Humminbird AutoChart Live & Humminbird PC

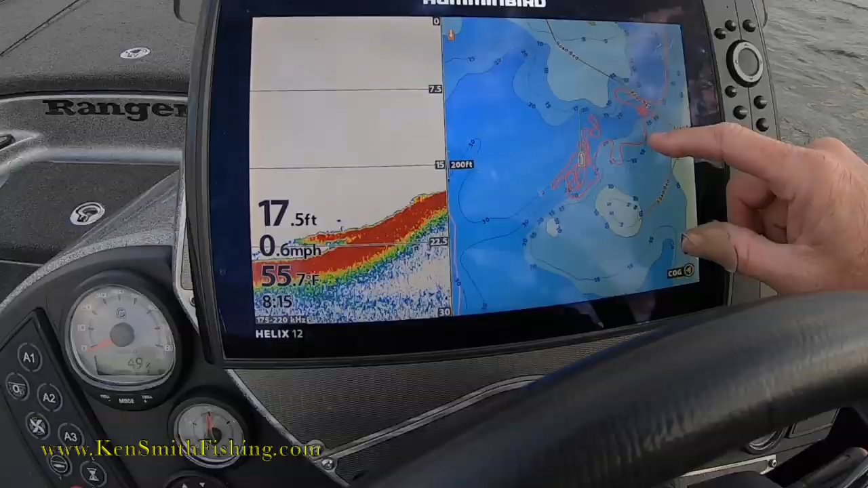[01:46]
On screen: depth 17.5 ft, water 55.7°F, speed 0.6 mph
drain running in there but I'm
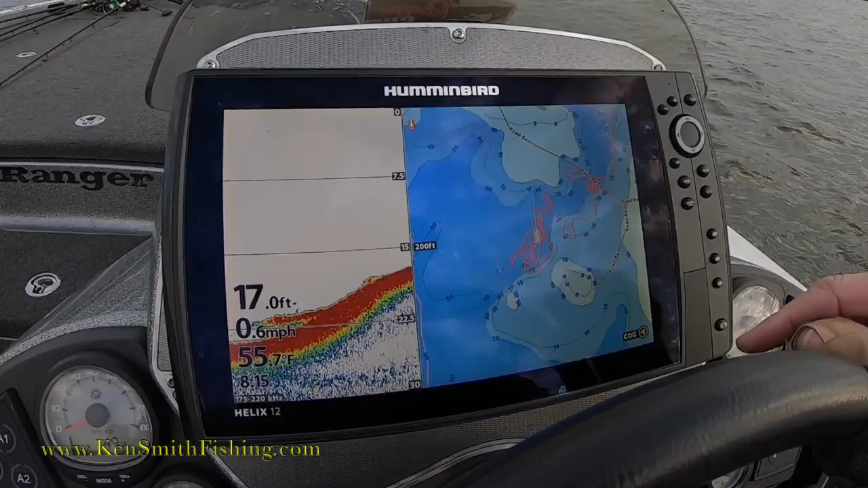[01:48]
On screen: depth 17.0 ft, water 55.7°F, speed 0.6 mph
looking for creek swings to fish
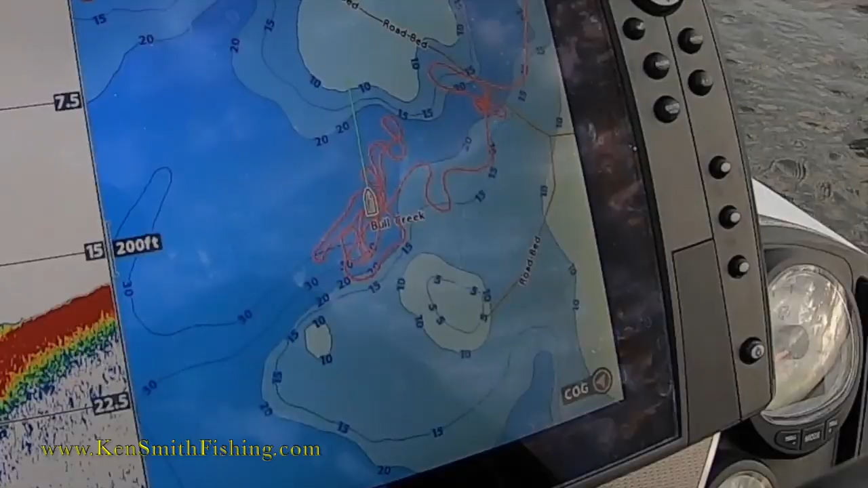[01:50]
so what I've done is I've come in here and you can see I've idled
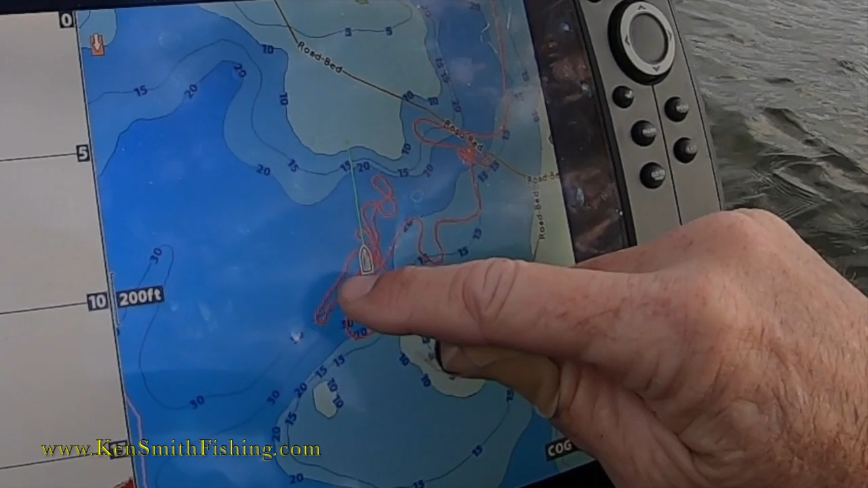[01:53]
a crazy pattern because I'm really trying to figure something out so you go
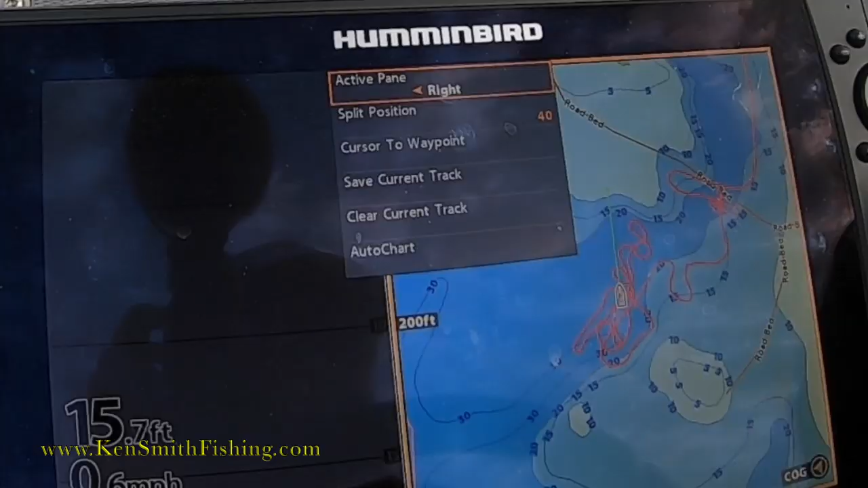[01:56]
On screen: depth 15.7 ft
menu menu hummingbird
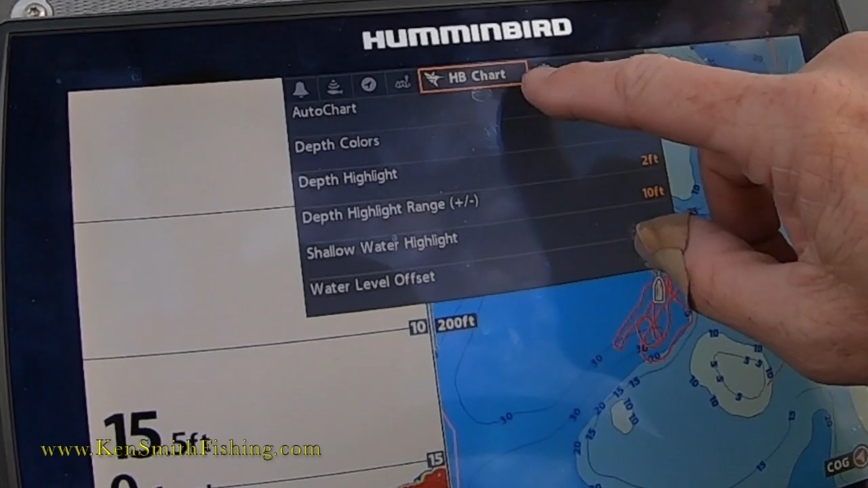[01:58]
chart you go down to auto chart live and
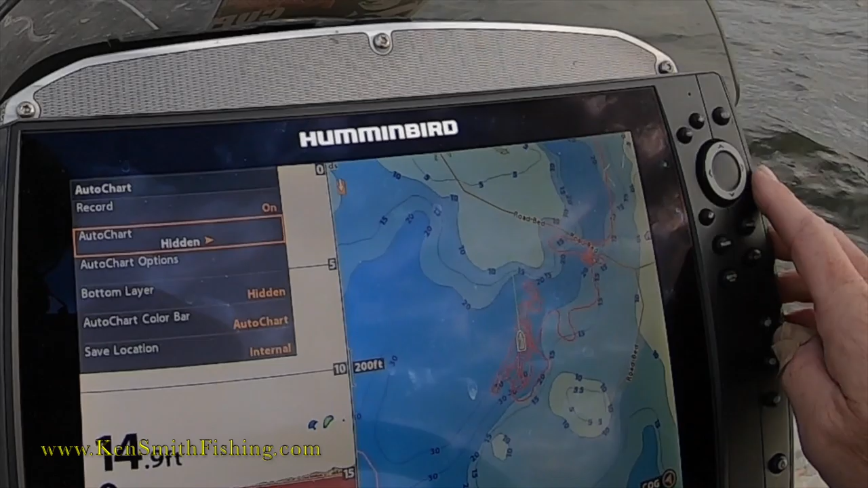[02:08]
hidden you turn it on and what you'll see is I
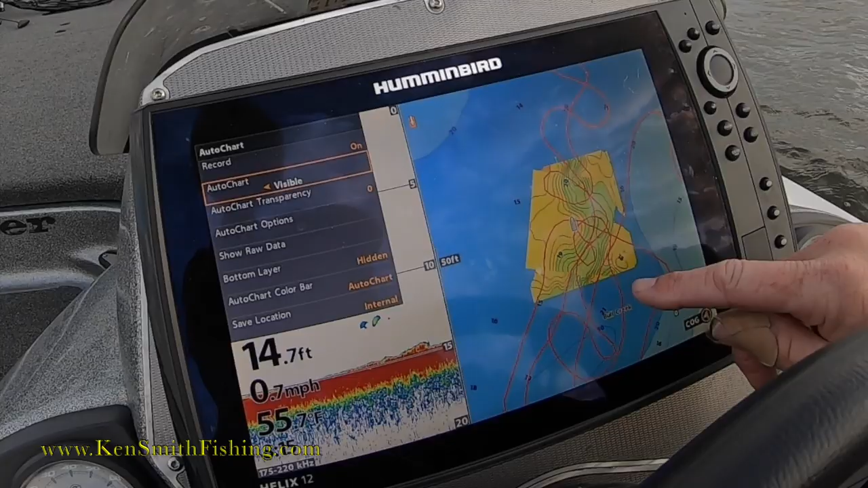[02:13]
On screen: depth 14.7 ft, speed 0.7 mph
have now charted and I'm going to continue doing it as we call I have now charted what looks to be a really nice little creek swing in there and
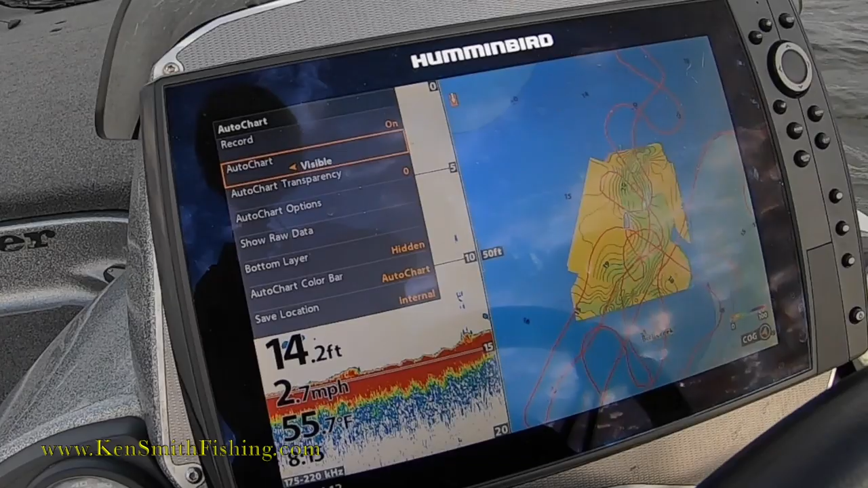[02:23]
On screen: depth 14.2 ft, water 55.7°F, speed 2.7 mph
you see it's rebuilding the map that I had in there as we go
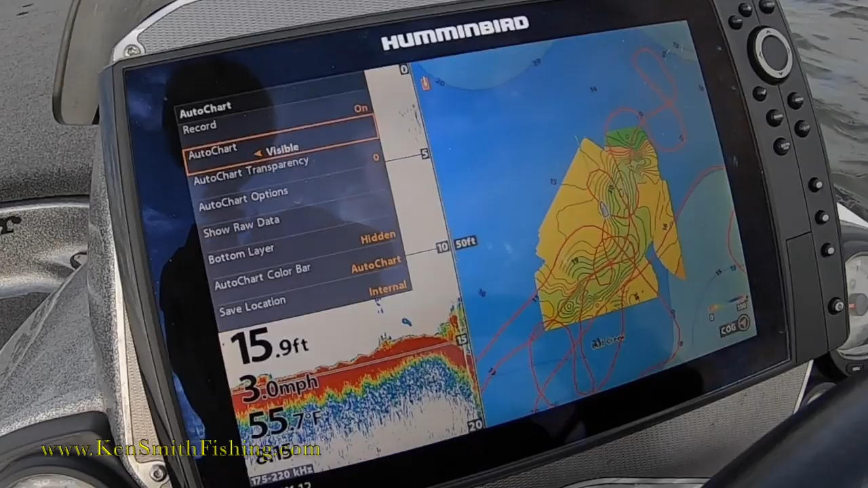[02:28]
On screen: depth 15.9 ft, speed 3.0 mph
and it's just a really neat by the way so let me just show you real quick
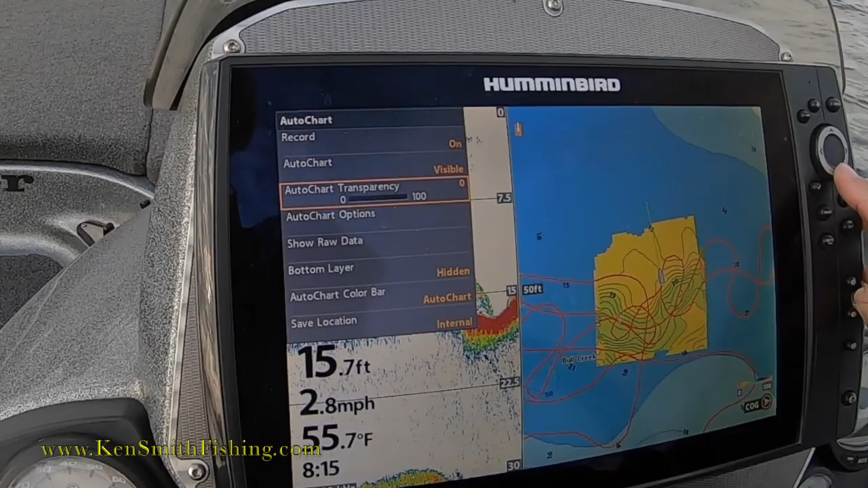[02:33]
On screen: depth 15.7 ft, water 55.7°F, speed 2.8 mph
on the auto chart options that's the pallets I like so two one and one
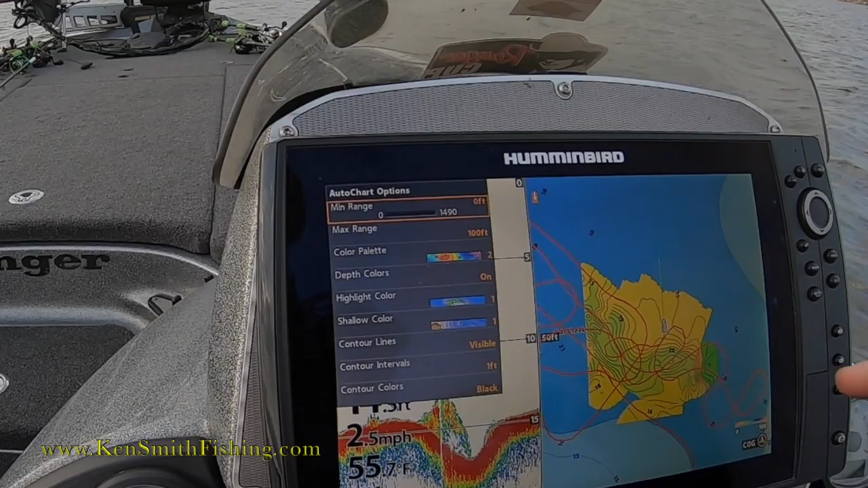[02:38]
visible and I put it down to one foot contour lines
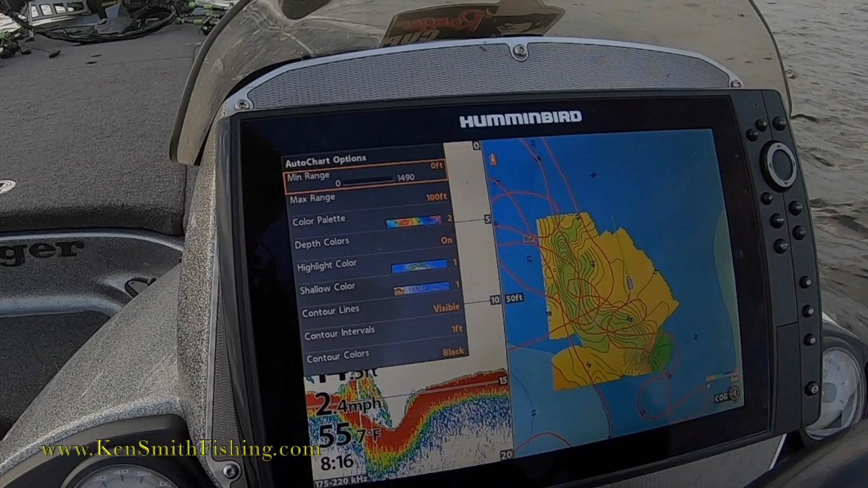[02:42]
On screen: water 55.7°F, speed 2.4 mph
and what you see is I'm drawing those maps as I go and it it's it's a really cool
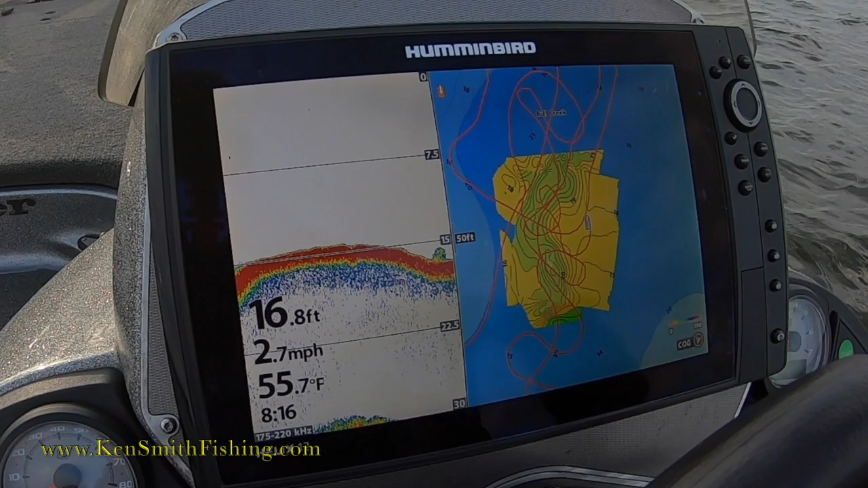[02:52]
On screen: depth 16.8 ft, water 55.7°F, speed 2.7 mph
feature so I've already discovered there's a creek swing there's a creek swing right there and
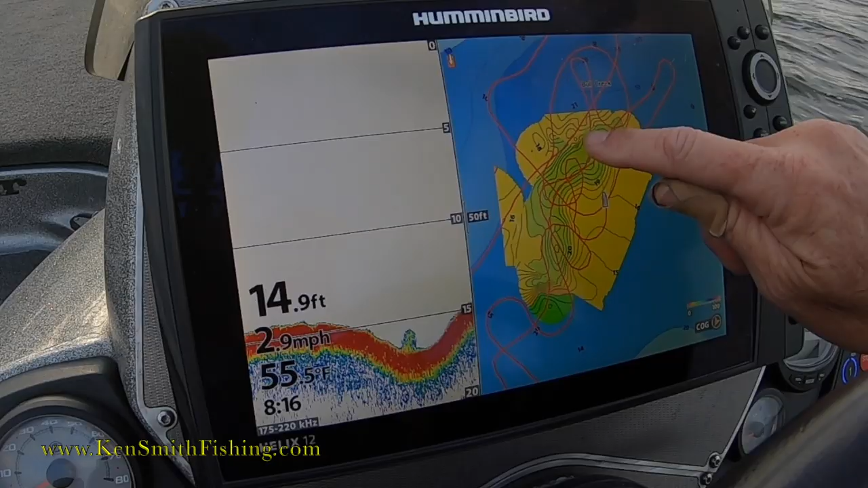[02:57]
On screen: depth 14.9 ft, water 55.5°F, speed 2.9 mph
there's a little creek swing over here too that my map's not fully populated as soon as it pulls it up I'll show you all the rest of